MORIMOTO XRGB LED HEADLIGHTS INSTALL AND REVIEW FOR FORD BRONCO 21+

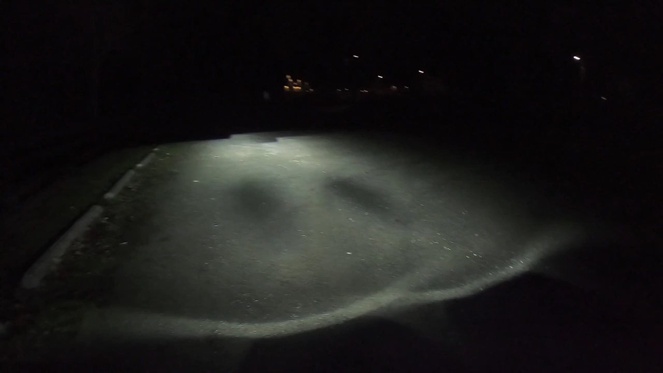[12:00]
We do have to adjust them. I'm not sure if you can see that in the camera, but it's kind of like a little mess up top here. So we will have to adjust the lighting eventually, but it's not too bad. They're pointing in the right direction at least, but you can see nice and bright. And if you flick on the high beams, you can see just how well the LEDs light up.